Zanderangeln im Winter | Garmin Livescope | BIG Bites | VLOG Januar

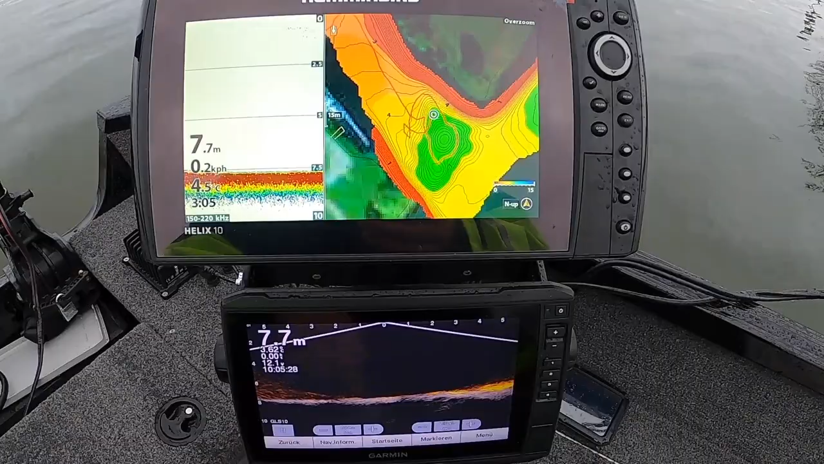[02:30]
On screen: depth 7.7 m
Und auf der linken Seite habe ich ganz normal den normalen 2D-Geber, der einfach nach unten strahlt. Der Geber ist hinten am Heck des Bootes befestigt. Und das Garmin, da habe ich das Livescope drauf.
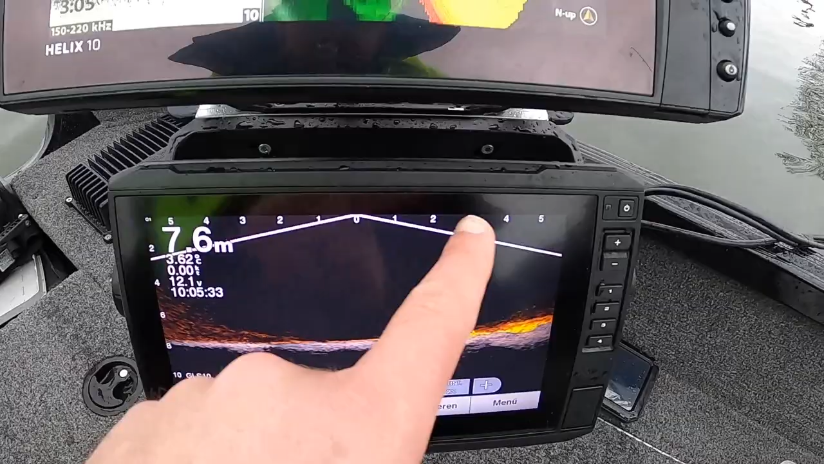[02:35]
On screen: depth 7.6 m
Das heißt, hier der Geber ist gerade im Down-Modus.
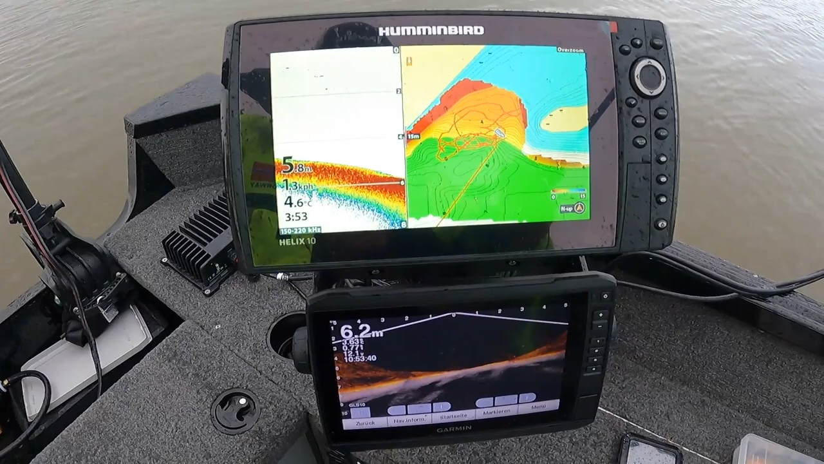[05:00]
Von 4 Meter runter auf 6, 7 und dann bis auf 8 runter.
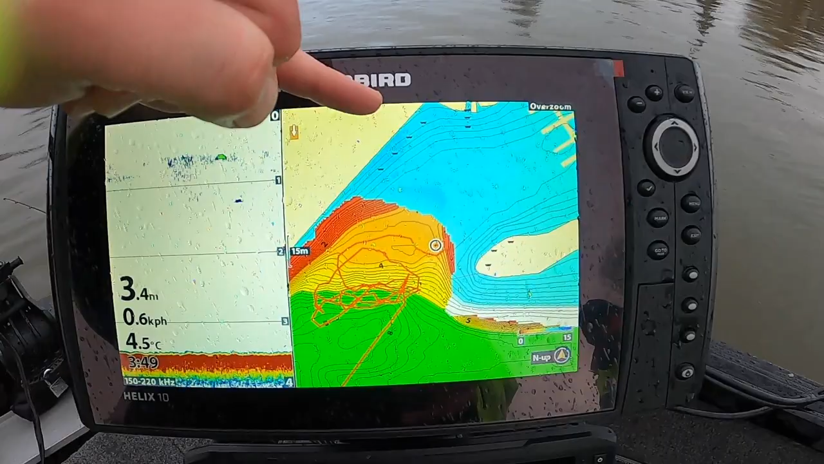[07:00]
On screen: water 4.5°C
Also hier geht es von 4 auf 8 Meter runter. Das sieht man auf der Karte recht schön. Ich habe mir so ein Overlay da reingelegt. Das heißt, wenn ich das abfahre, wird hier die Struktur auch dargestellt. Darunter seht ihr die Navionics-Karte mit den tiefen Linien. Und wir sind jetzt zweimal, dreimal hier diese Kante rauf und runter. Und dabei kamen dann auch die Bisse. Ja.
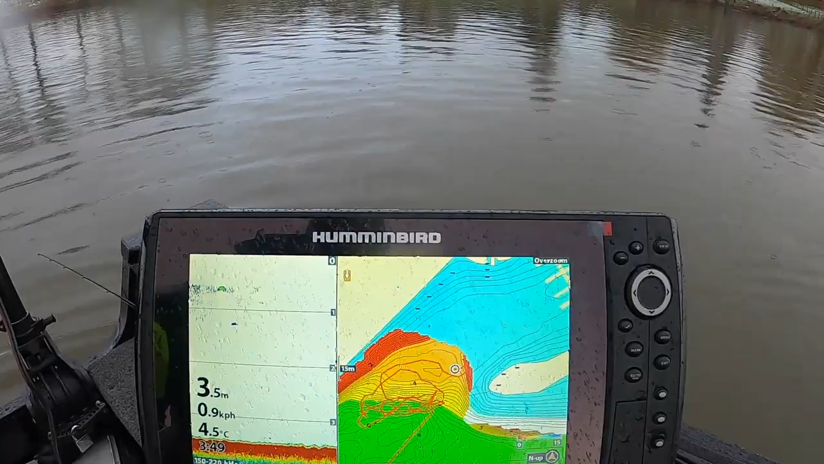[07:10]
On screen: depth 3.5 m, water 4.5°C
Das Ganze sieht dann auf dem Garmin, sieht das so aus. Das heißt, hier ist ja das Live-Scope. Also hier sehen wir jetzt live, ob unterm Boot wirklich Fisch ist. Also hier diese Ansätze.
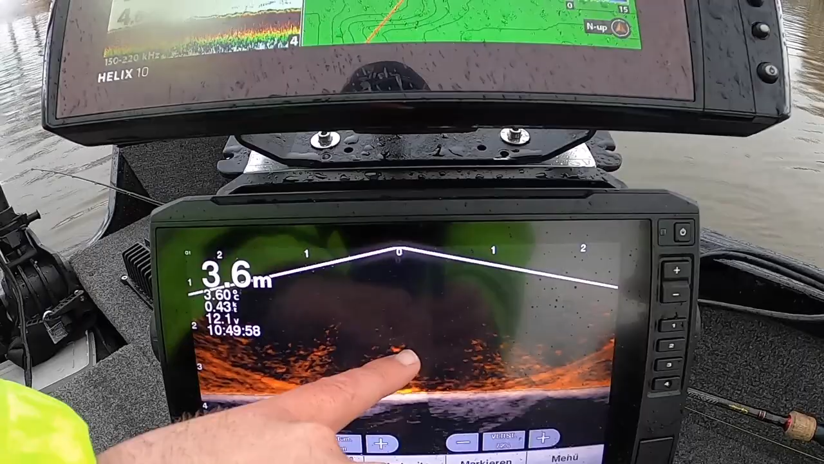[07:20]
On screen: depth 3.6 m
Das könnte Fisch sein.
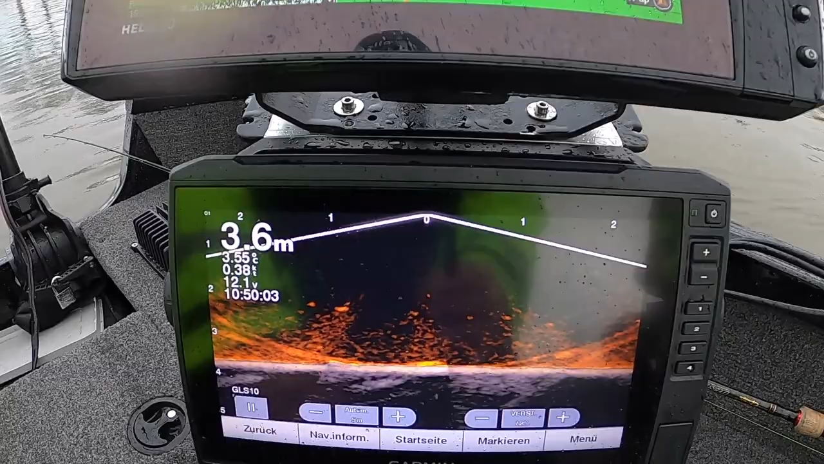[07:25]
On screen: depth 3.6 m
Ist hier jetzt so ein bisschen schwierig, weil die Wassertrübung sehr stark ist. Aber man kann das halt immer schön kontrollieren.
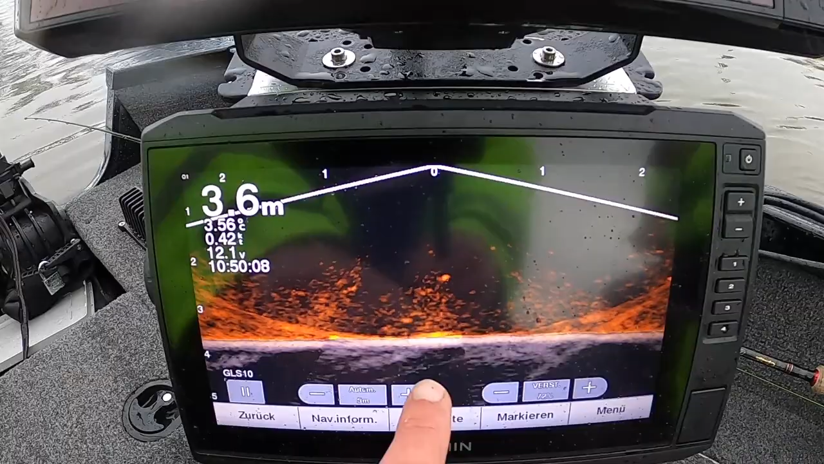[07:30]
On screen: depth 3.6 m
Also man sieht es hier und gleichzeitig hier. Also das heißt, hier waren so ein bisschen Schwebstoffe.
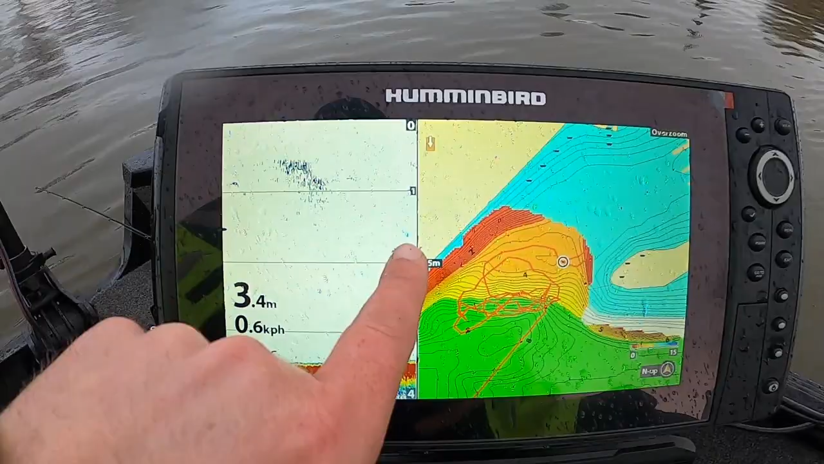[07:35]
On screen: depth 3.4 m, speed 0.6 km/h
Da ist definitiv Fisch. Das wird hier gewesen sein. Ja. Also das kann man relativ schön sehen.
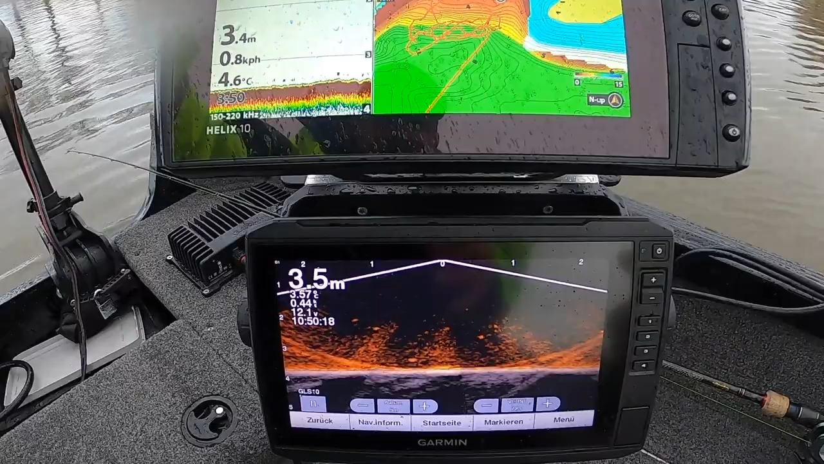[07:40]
On screen: water 4.6°C
Wenn wir nachher im See sind, denke ich, kann ich euch das noch besser zeigen. Da ist das Wasser etwas klarer. Da sieht man die Fische dann wirklich gut. Aber auch die zwei Fische, die wir gerade gefangen haben, die konnten wir hier unten liegen sehen.
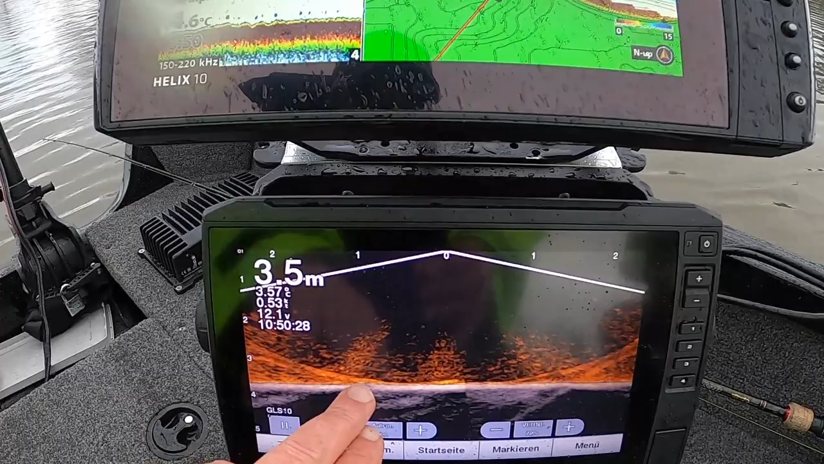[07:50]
On screen: depth 3.5 m
Also ich sehe sie immer zuerst hier auf dem Panoptix drauf, auf dem Livescope. Und dann tauchen sie irgendwann hier auf.
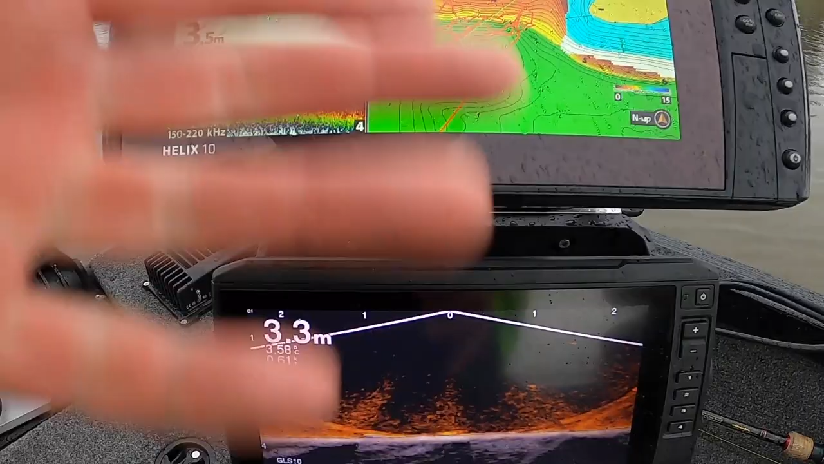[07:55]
Ich habe zu Markus noch gesagt, da liegt einer. Und im nächsten Moment war er auch schon dran.